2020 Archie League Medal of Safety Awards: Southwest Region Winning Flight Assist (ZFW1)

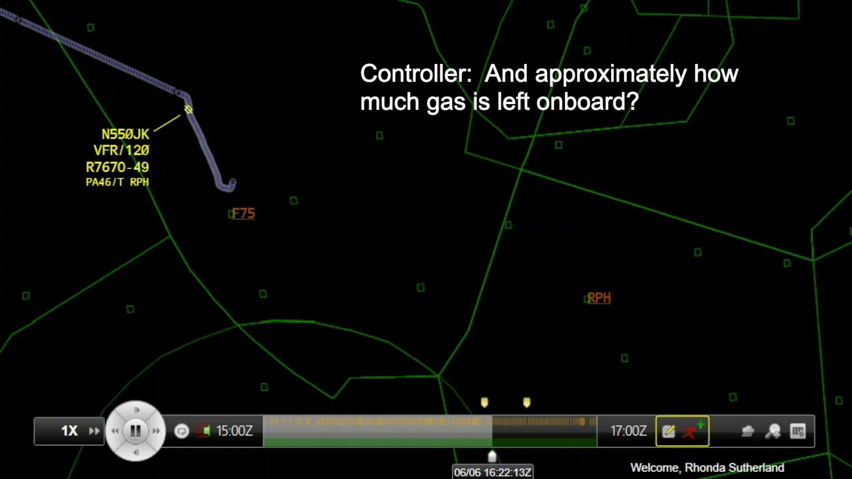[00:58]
Uh, sorry, we've got, hold on, stand by.
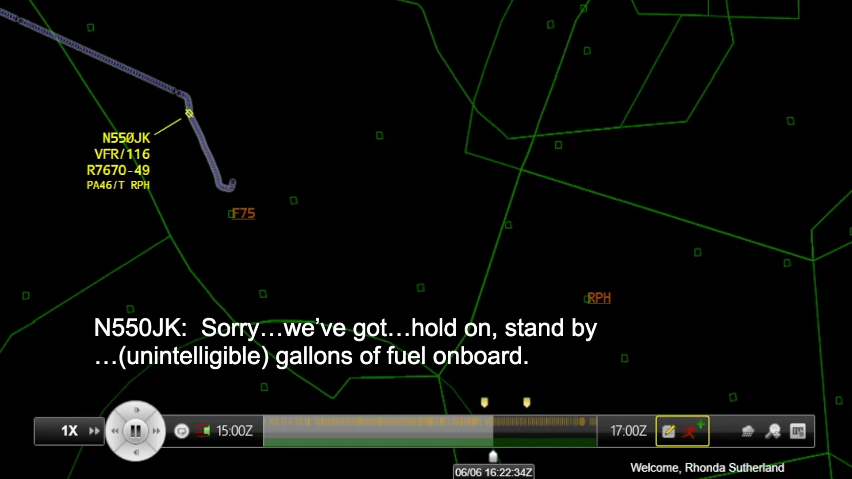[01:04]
50 gallons of fuel on board. And I'm sorry, say it again. 50 gallons of fuel on board. Roger, got it. Thank you. We're 550 Juliet Kilo.
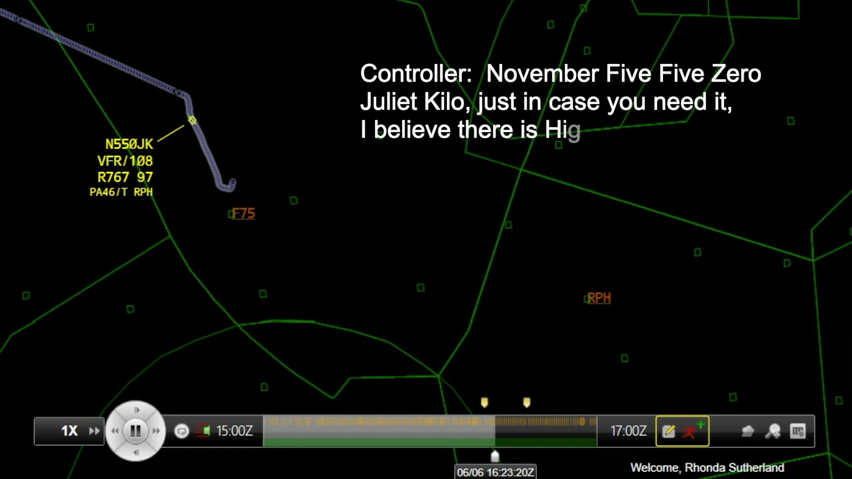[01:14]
Just in case you need it, I believe there is Highway 114 that goes east-west north of Knox City through there also.
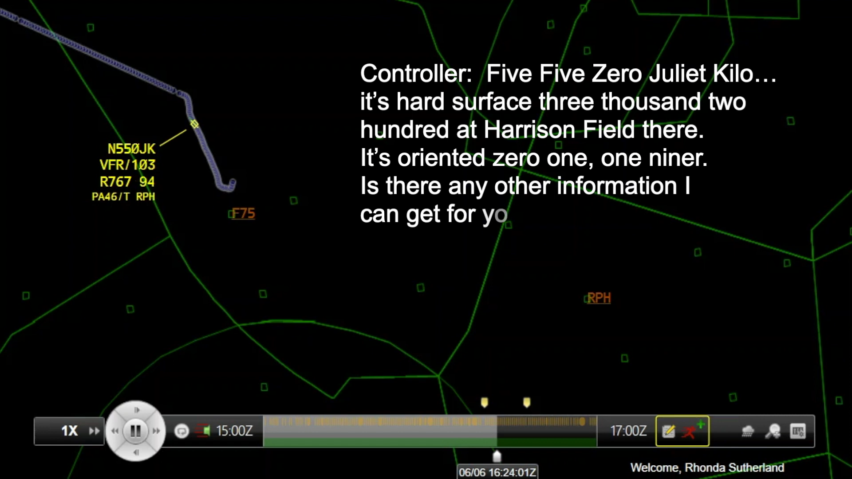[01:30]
It's oriented 0-1-1-9-er. Is there any other information that I can get for you? Negative, we're just going to do our best on that to go. Thank you, Julia Kilo. Roger, thank you.
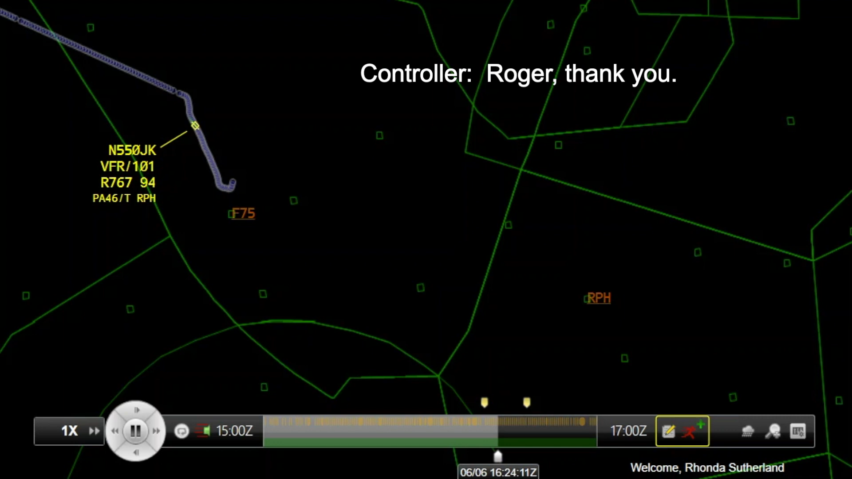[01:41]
We're 550 Juliet Kilo. Field is currently at your 12 o'clock, 1-4 miles. We're setting up for a straight-end, thank you, Julia Kilo.
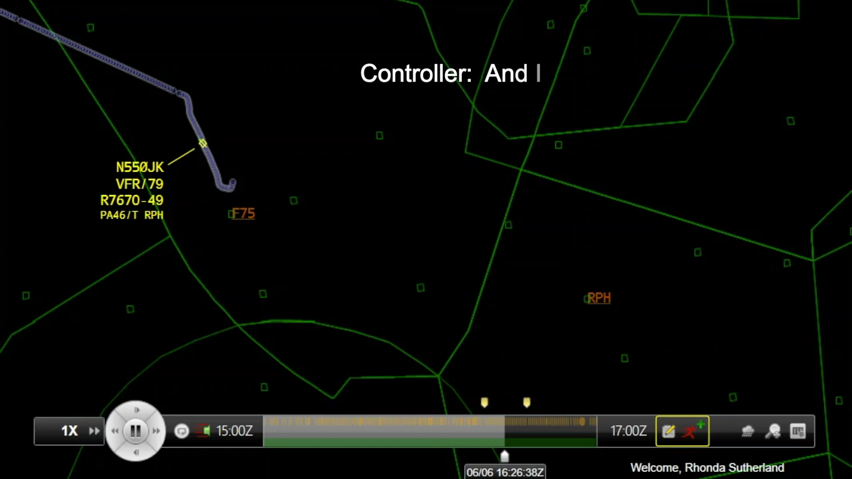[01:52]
And I'm sorry, I missed that. We're just setting up for a straight-end, but we'll stay with you, Julia Kilo. 550 Juliet Kilo, I'm showing the field at your 12 o'clock, about eight and a half miles now. I believe I have it in sight. I'm not sure if we're going to make it though, but we'll draw it back. Roger. And 550 Juliet Kilo, do you do see the highway out there?
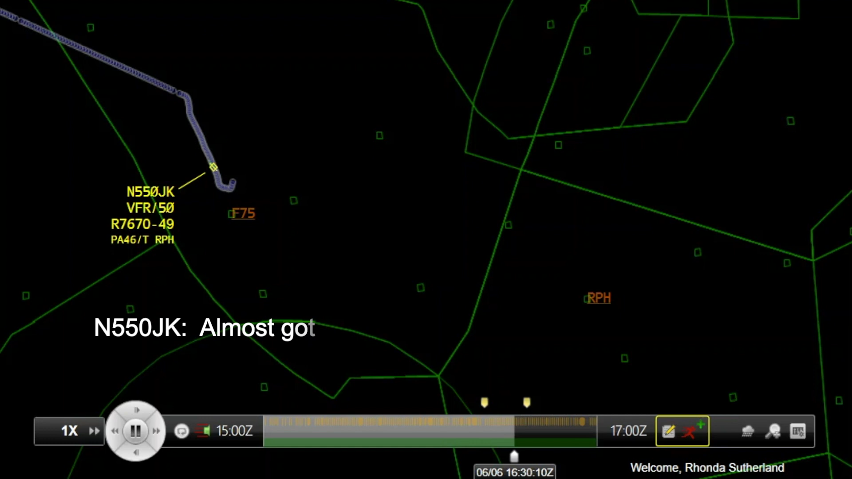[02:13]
I've got that as a second. Roger. And we're not going to make the field, we're turning towards the highway.
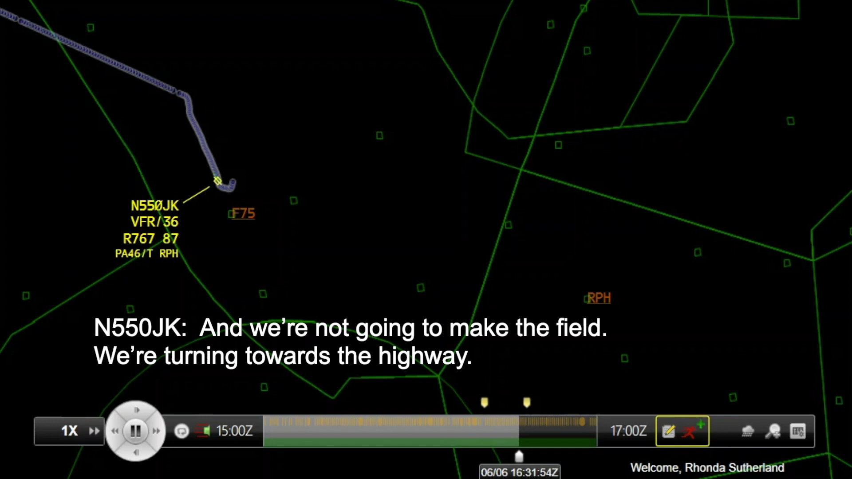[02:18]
Uh, number 550 Juliet Kilo, Roger, do you feel you can make the highway?
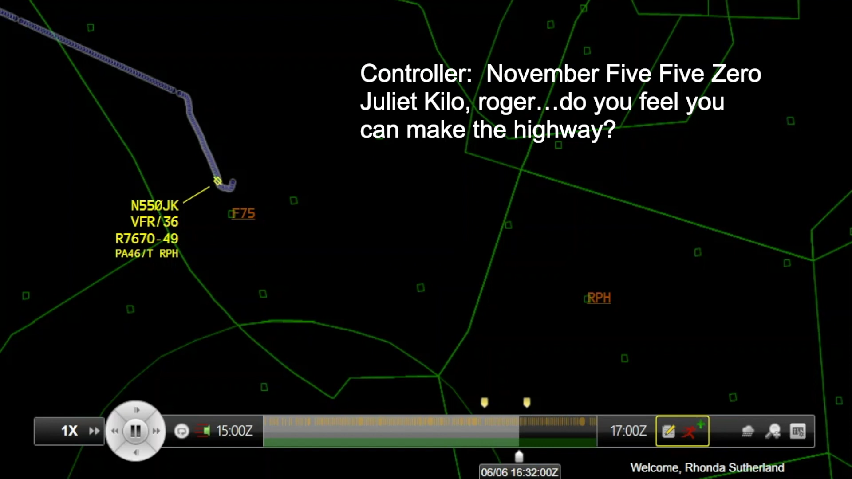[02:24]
Yeah, bye. Okay. We're letting people know you're going for the highway. Actually, they're close to us, the winds were just too strong.